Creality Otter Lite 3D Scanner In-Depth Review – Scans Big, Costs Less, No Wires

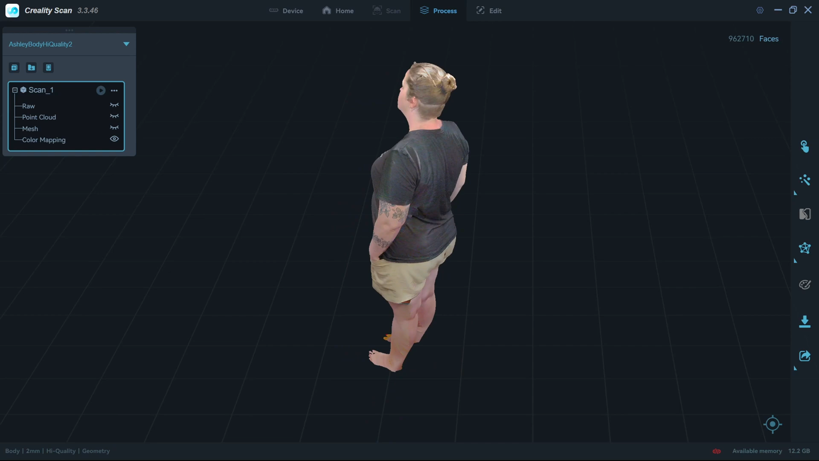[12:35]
It took about a minute and a half to complete the scan, and even handled small movements of the subject.
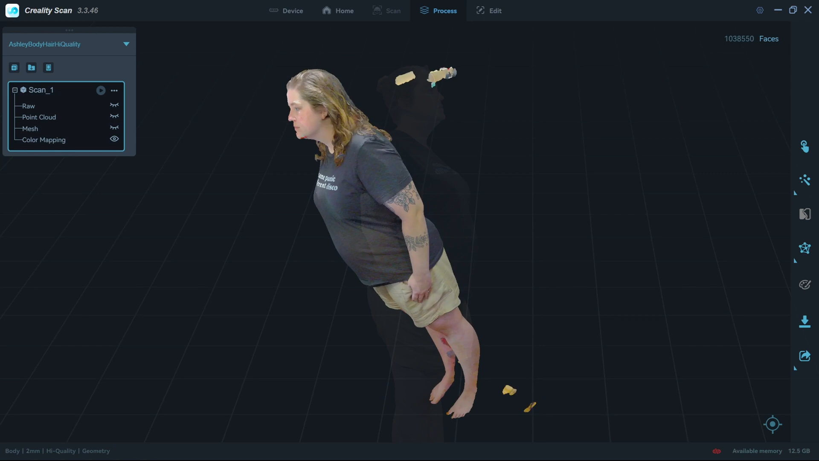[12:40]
The color texture defects would be due to my turntable use. The lighting in my studio would cause the brightness to change as the turntable rotates. I always liked looking at tattoos in the color texture.
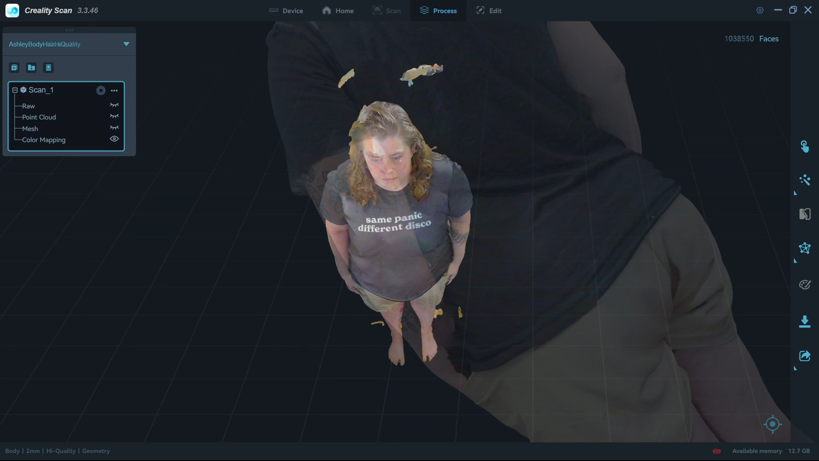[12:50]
I'd say that the Otter Light did a great job with people scanning. Finally, let's scan some larger objects.
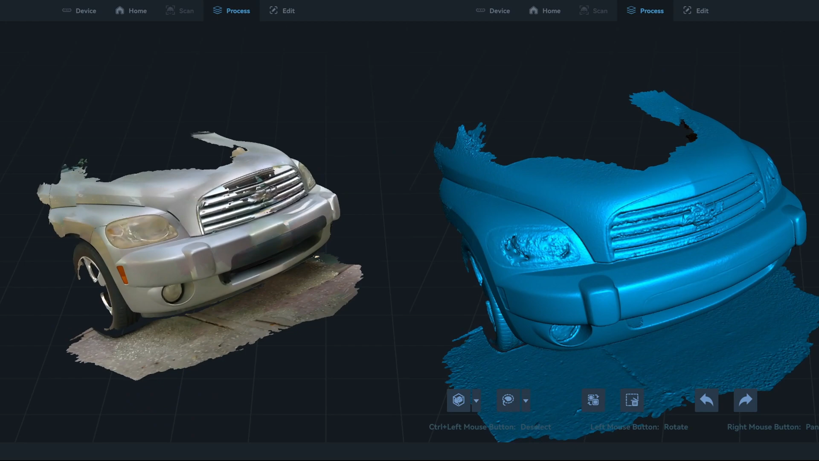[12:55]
The Otter Light easily scanned the front of my car, even without markers.
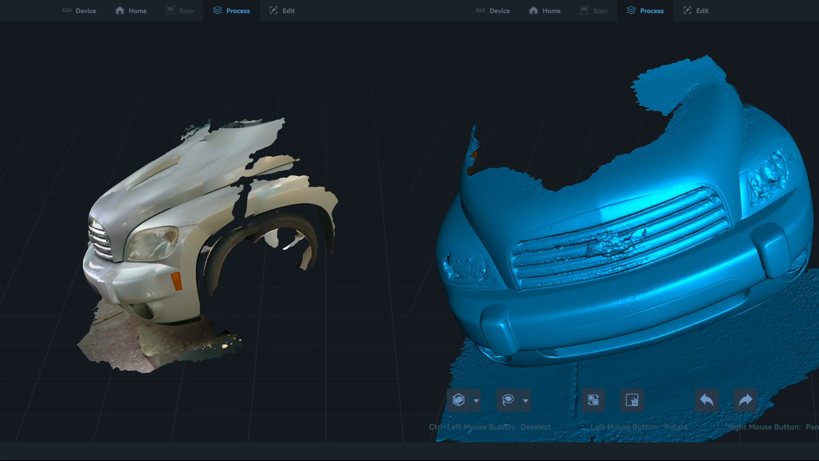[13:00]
I could tell the scanner had more difficulty with the chrome grille, but it was still able to capture it.
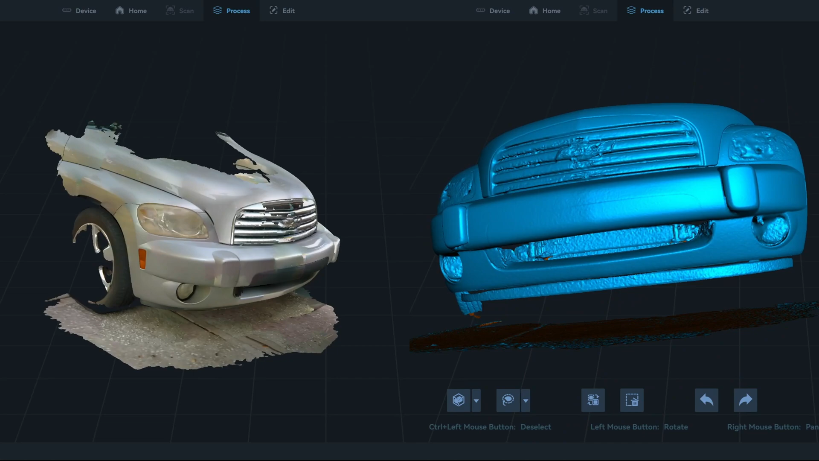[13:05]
It only started to struggle on the large flat area of the hood. There just wasn't enough unique geometry for it to pick up on.
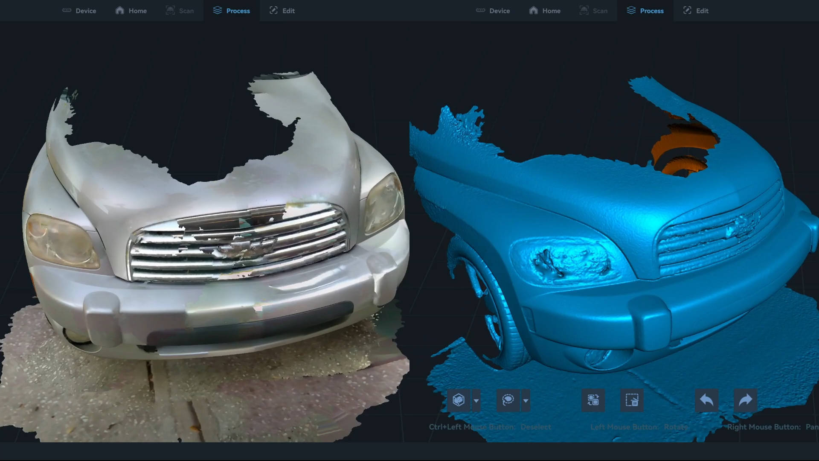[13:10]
For flat panels, using the marker dots would definitely be the way to go. As for an interior scan, the Otter Light did an excellent job.
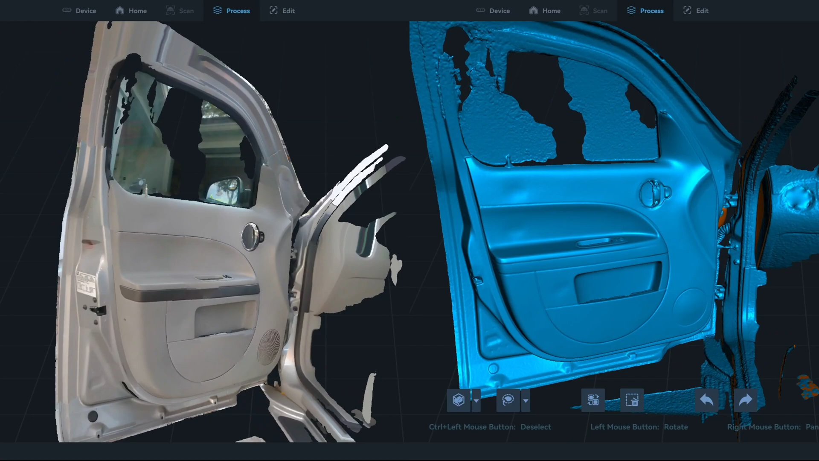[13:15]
It captured this inside door panel without any issues.
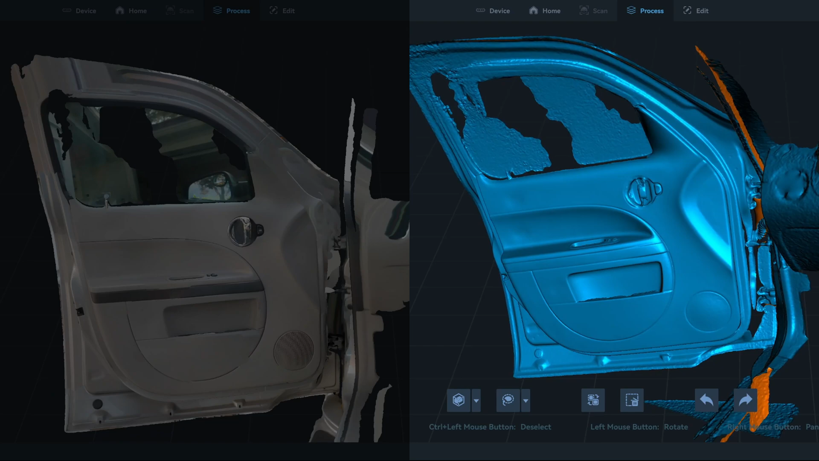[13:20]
Not everything is perfect with the Otter Light though. I've discussed a few issues so far, primarily the problems I ran into with mobile scanning on my Pixel 7. But I ran into a few other issues.
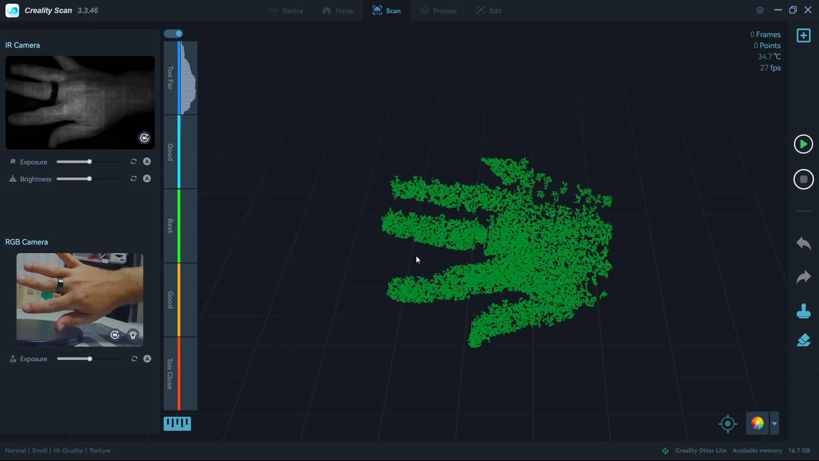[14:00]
I couldn't complete a scan using the USB cable, nor could I run through the calibration process which requires the USB connection.